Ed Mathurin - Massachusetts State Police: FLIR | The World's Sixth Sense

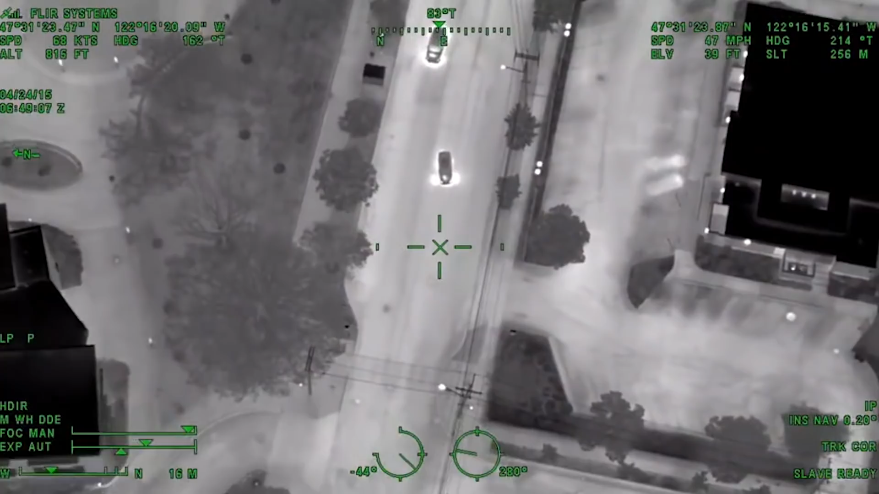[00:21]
You can see things that nobody else can see and
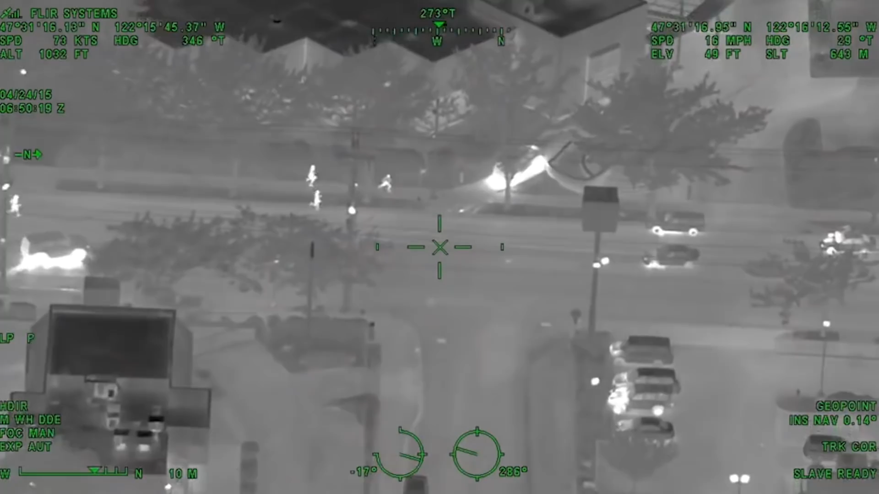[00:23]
you get to see a lot of stuff that people on the ground or anybody else airborne that's not looking through an IR camera can see. It's very unique. A lot of times we get called out for searches.
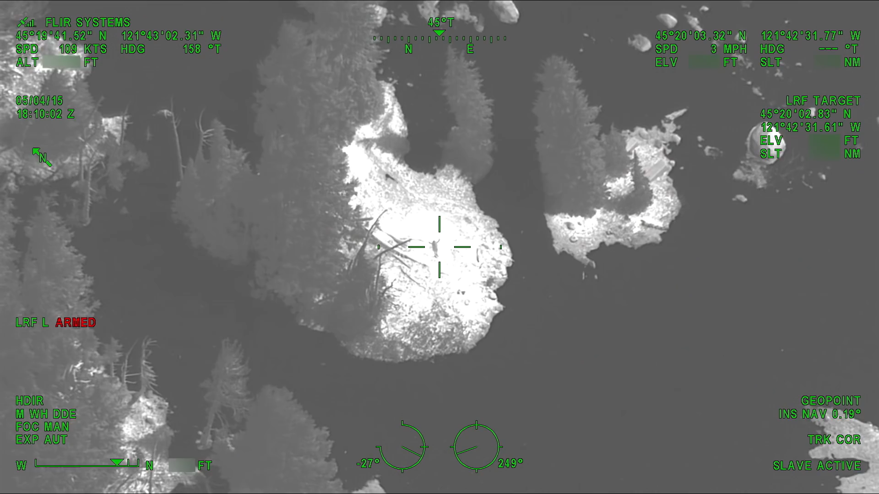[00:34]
It would be a search for say a missing hiker,
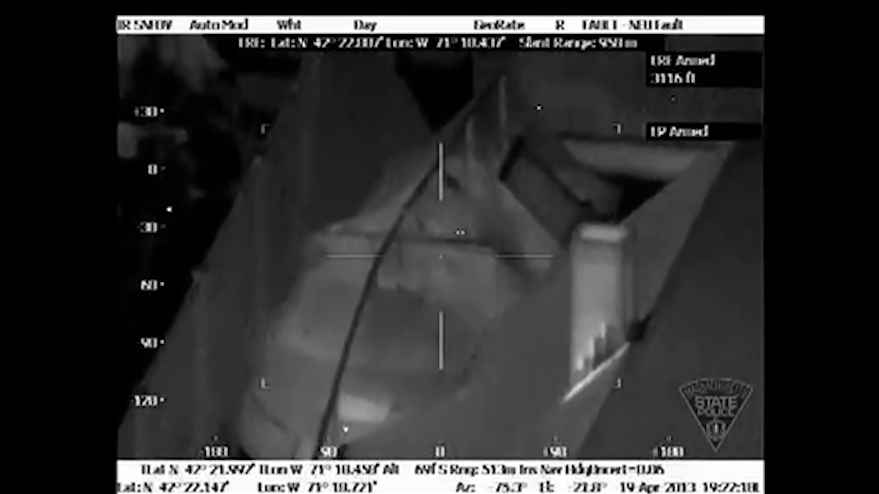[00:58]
Without the thermal imaging, we would have been basically blind to that subject.
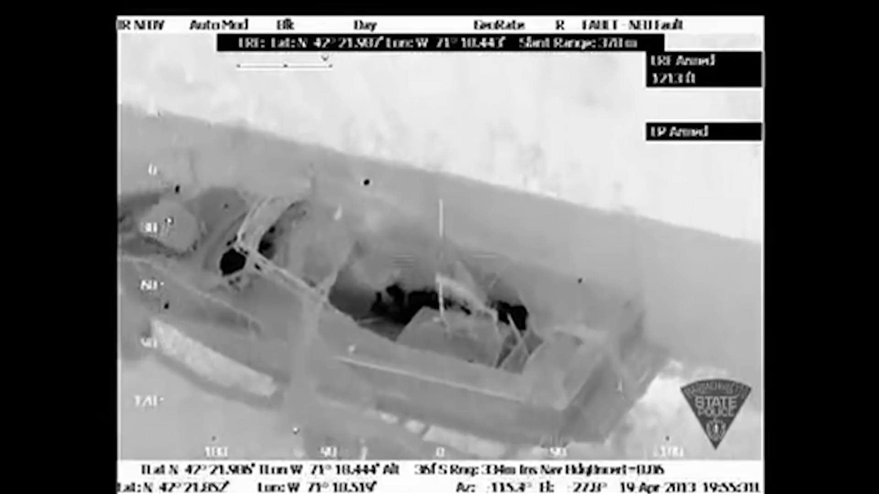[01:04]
There was no way that we would have been able to see into that boat. The fact of the matter was we were the only ones on scene that could see inside the boat and tell the ground units exactly what was going on at that time.
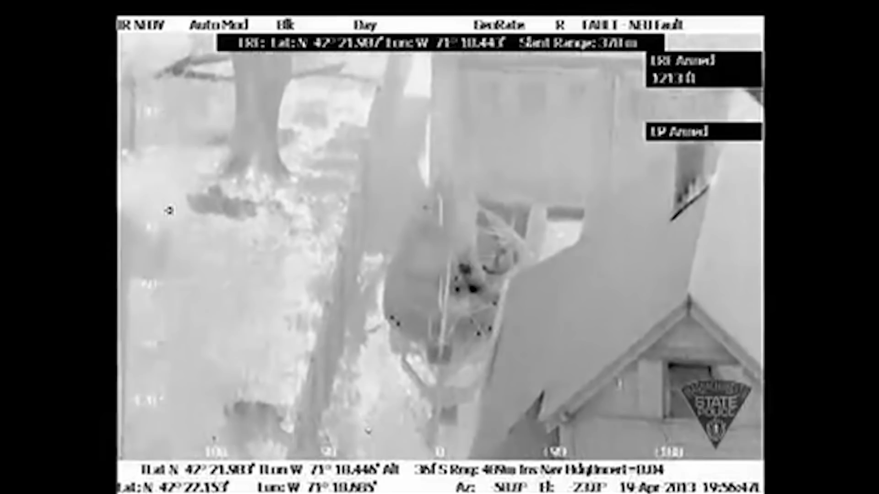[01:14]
The capture of the suspect, you know, that was a great moment so it really didn't sink in.
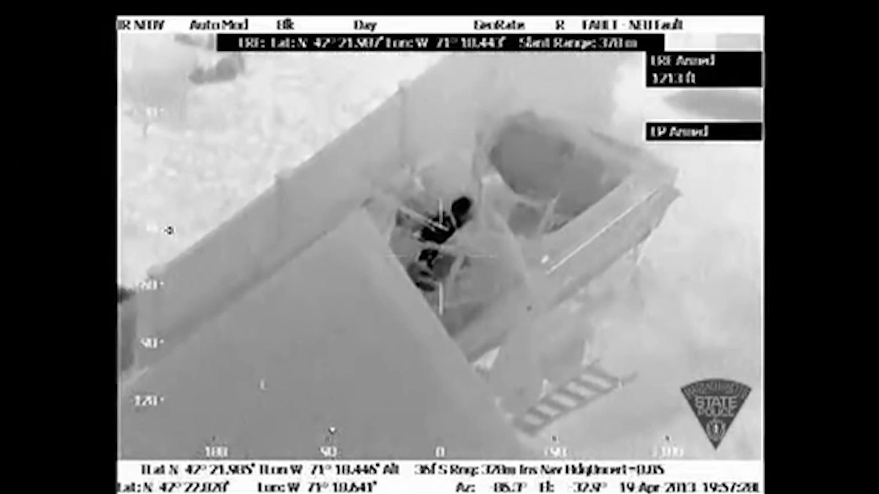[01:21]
You know, it was confirmed that he was captured, he was alive, they had him handcuffed, in custody, and I think that's when it really set in.
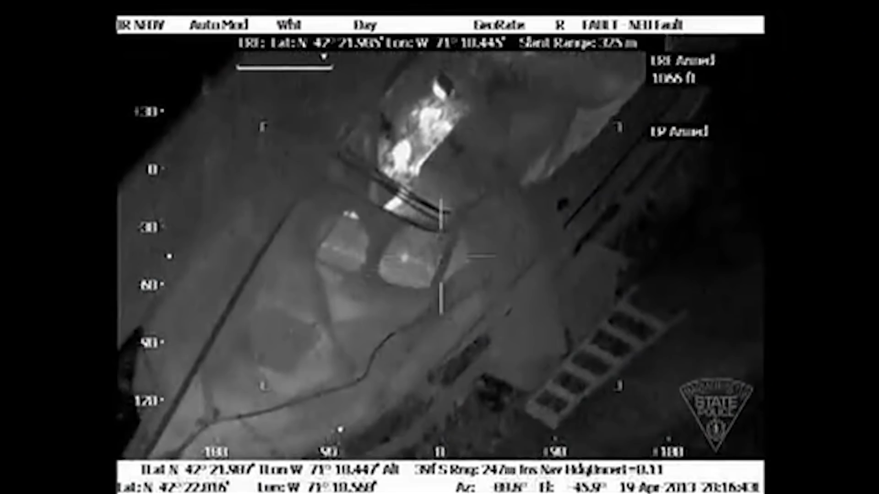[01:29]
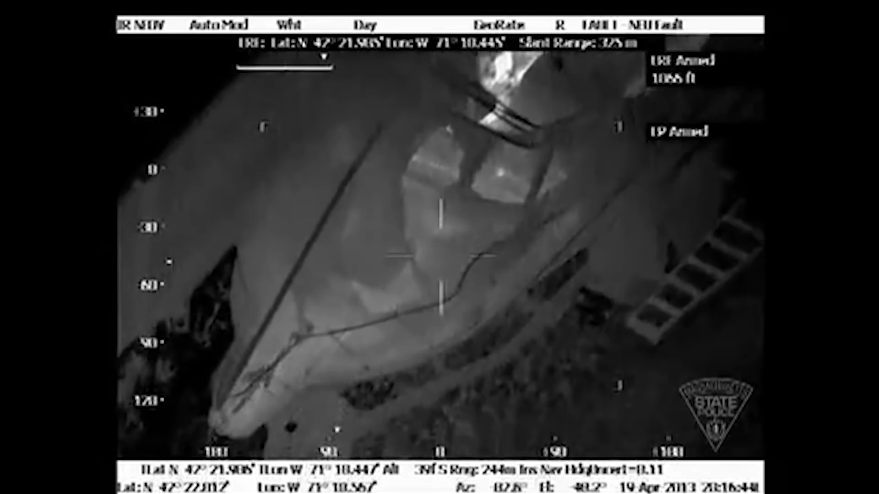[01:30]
They wanted to capture the second subject, they wanted him alive, they had questions that needed to be answered,
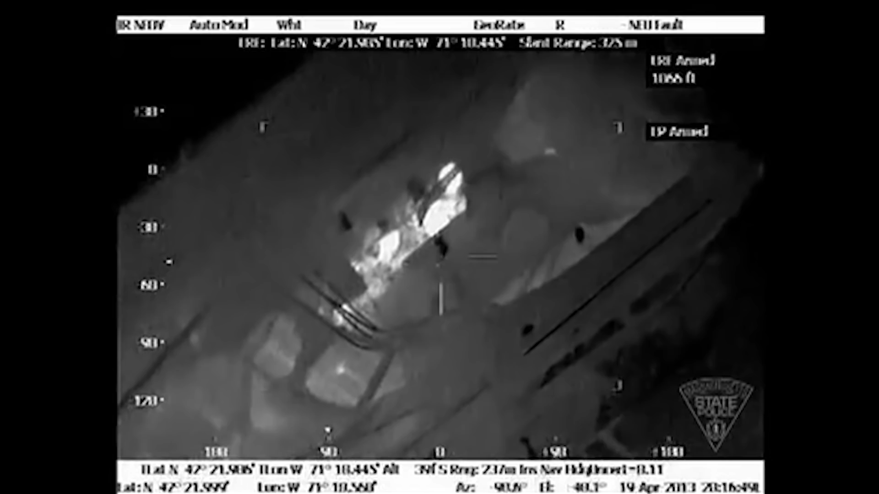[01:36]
and I believe without that camera that wouldn't have been possible.